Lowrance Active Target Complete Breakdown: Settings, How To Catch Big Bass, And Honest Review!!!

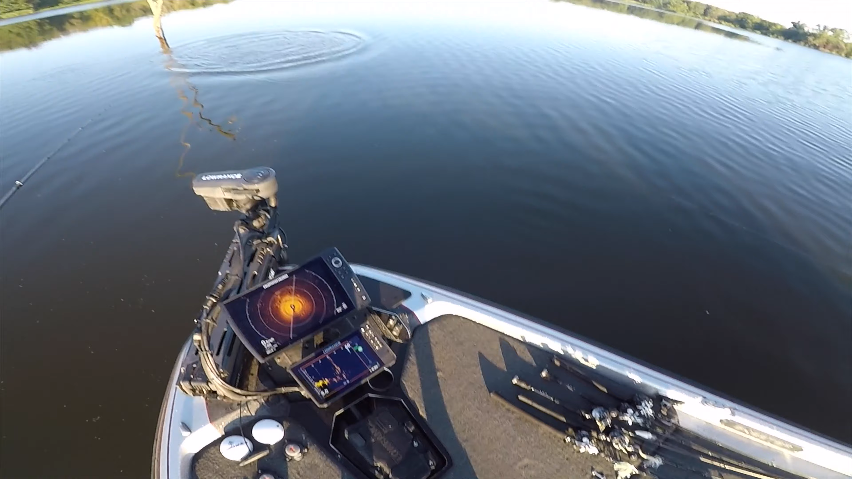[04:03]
Good job, Johnny. Johnny boy. All right, folks. What we're showing you, this is a tree, and that's the tree right there.
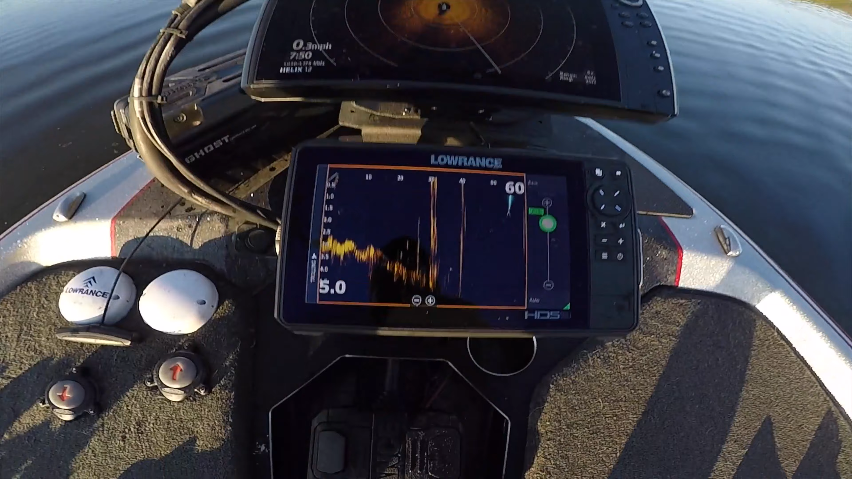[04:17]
And you see there's a little stick beside it. You see one fish, one fish, two fish, three, like there's a couple fish that are kind of hanging out at the base tree.
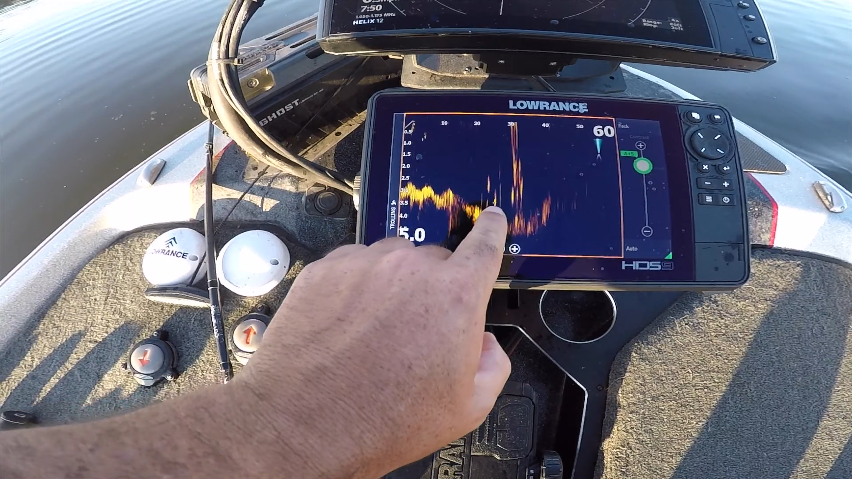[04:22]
There's one that just flashed in right here. These are like the one John just caught.
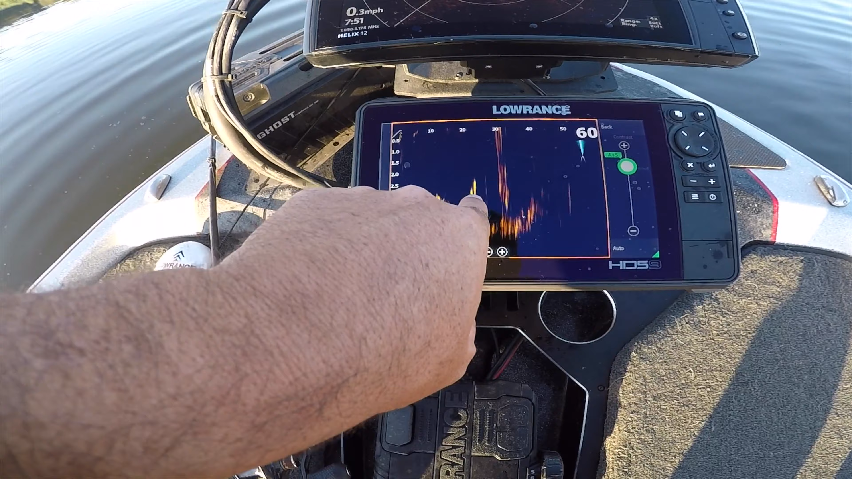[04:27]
On screen: speed 0.3 mph
That size is right there. That's like the one John just caught. There's two more out there, John. There's a big one out there right now, even bigger it looks like.
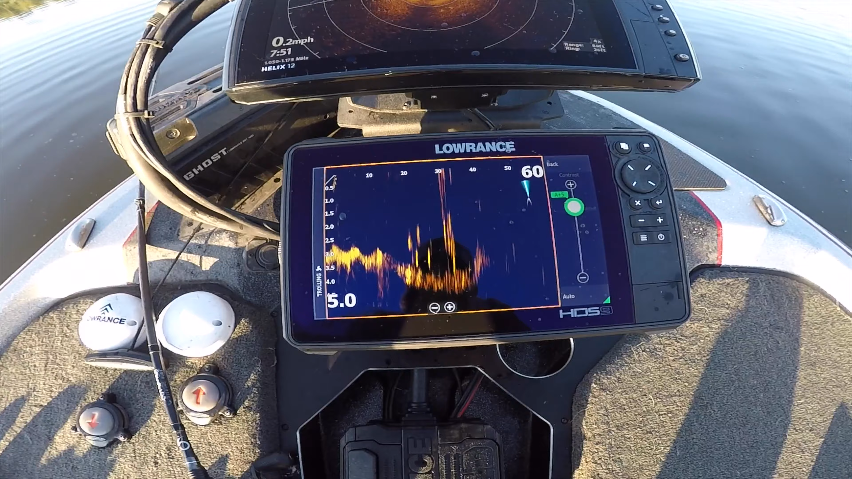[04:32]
But y'all can see them fish kind of sitting right between us and that tree. And John just set the hook right on the front side, right in front of that tree, didn't you, John? Yep.
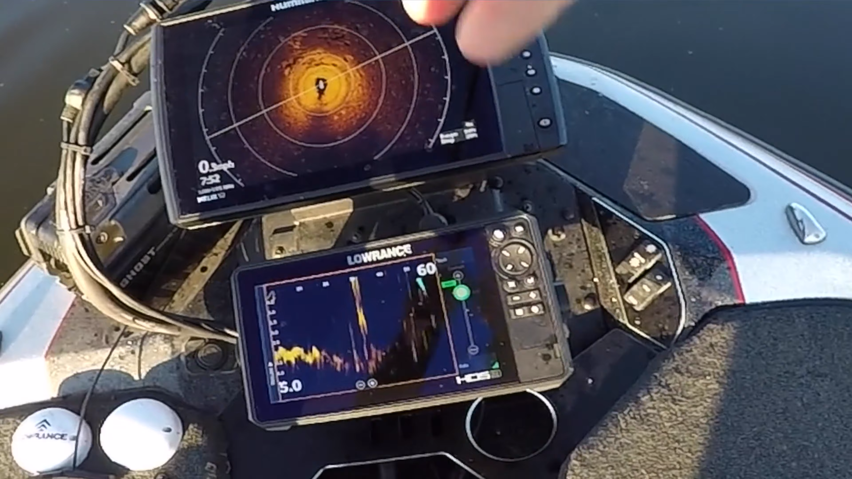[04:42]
There goes my crank bait. See my crank bait going across the screen. Oh, hit the stump or something. There's my crank bait. Y'all see my crank bait coming up to the boat right now? Make a couple casts of this, John, so we can get something on here.
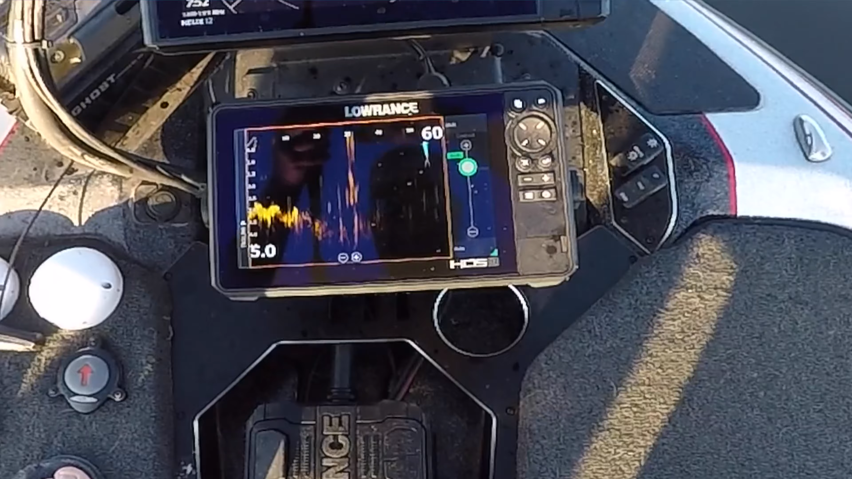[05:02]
There goes my crank bait down into the tree area, right there by the fish. Going back now, you can see it right. There's my crank bait.
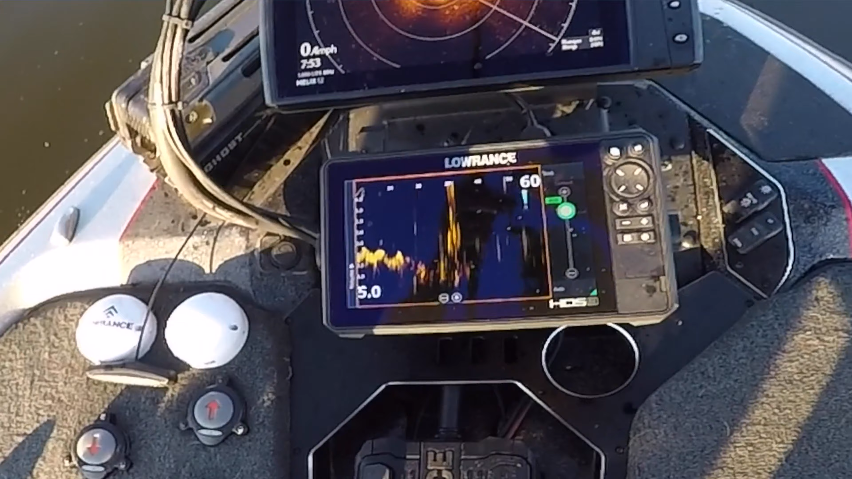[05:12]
So y'all can see, so y'all can see, yeah, there's fish sitting on the tree.
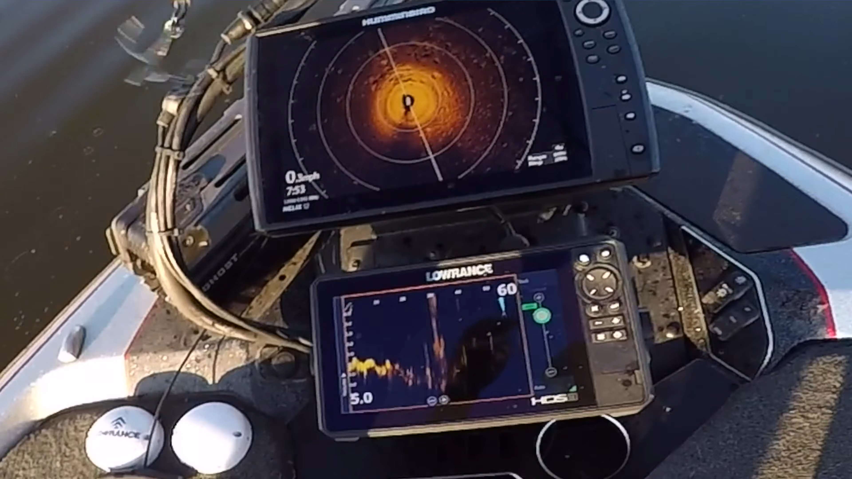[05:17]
Y'all can see this square bill right here, little bitty square bill.
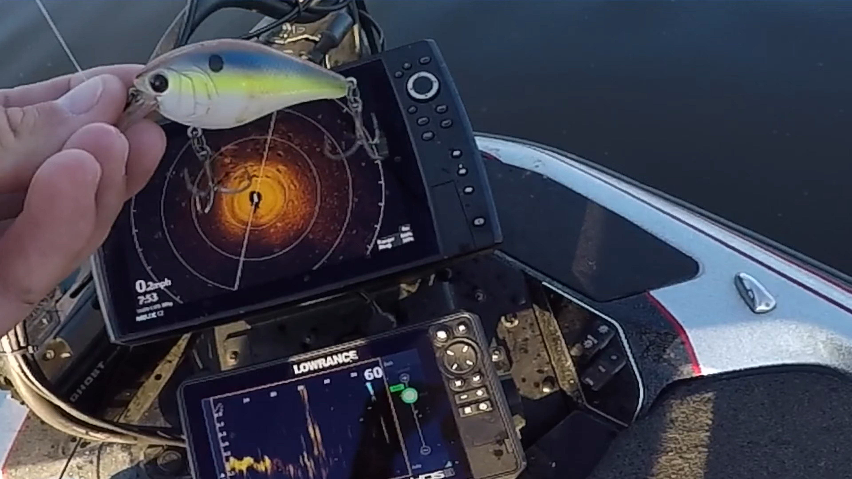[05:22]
On screen: speed 0.2 mph
Well, you know, it's a normal size square bill, crushed 50, 1.5 size. Y'all could see that, how small that looked on the screen.
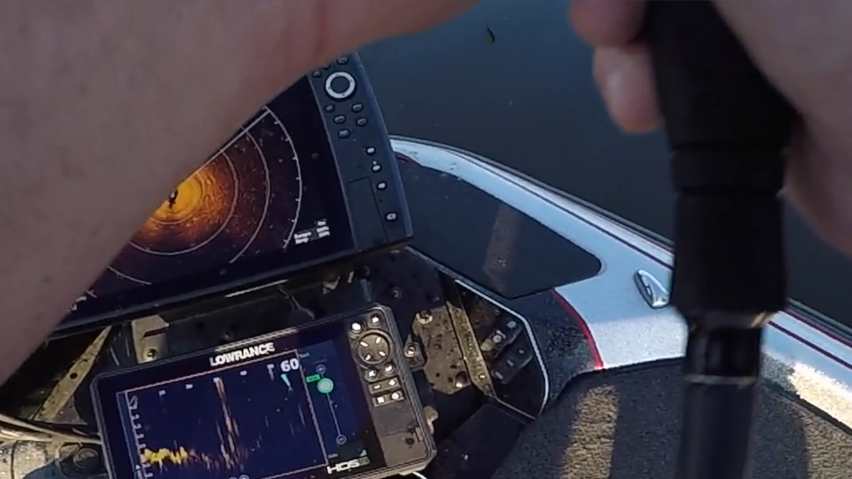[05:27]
So that gives you a good indication of how big the fish are.
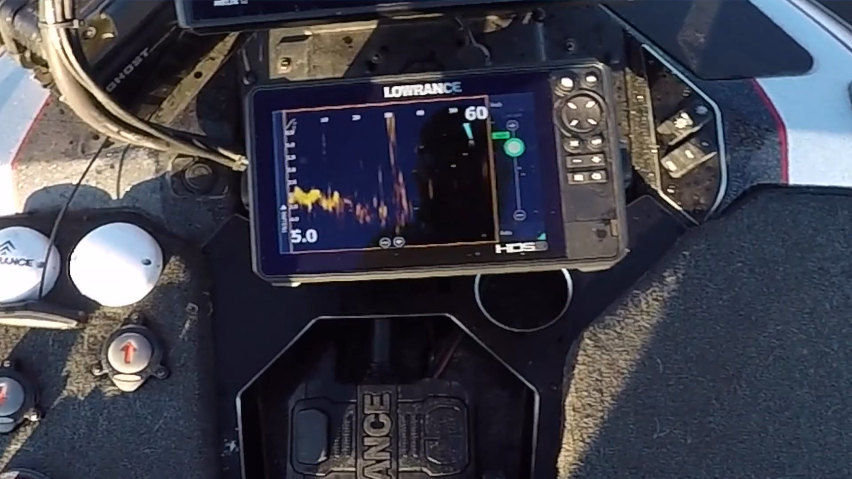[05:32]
And some of those dots, some of those blobs we've been seeing come through, they're a pretty darn good fish.